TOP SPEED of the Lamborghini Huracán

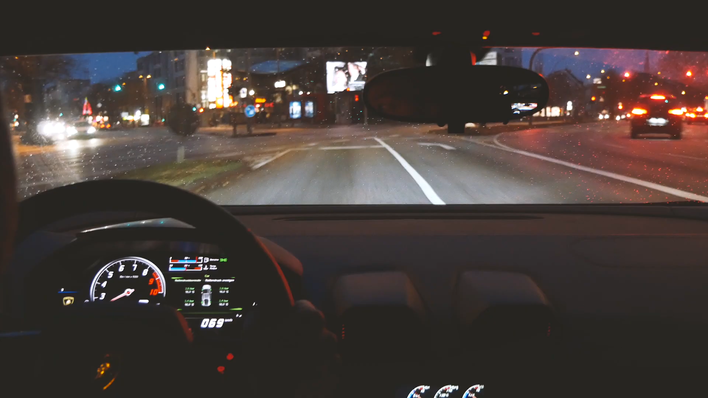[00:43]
as you can see it's still dark outside we just crossed the Reeperbahn in Hamburg but it was
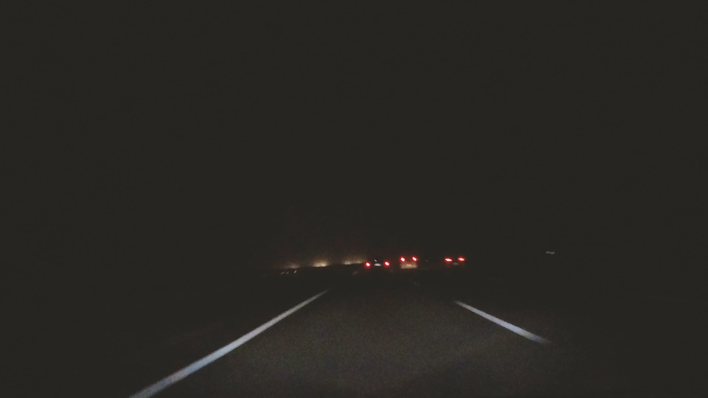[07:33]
On my way back I was kind of in a similar situation although I wasn't as fast. I was going around 160 km per hour because it was raining and then I suddenly had to brake because a car went out. And yeah as you can see the car shaked a lot again. I know that these kinds of supercars are sensitive when it comes to rain but I never experienced it that much. I learned my lesson here with the Huracan.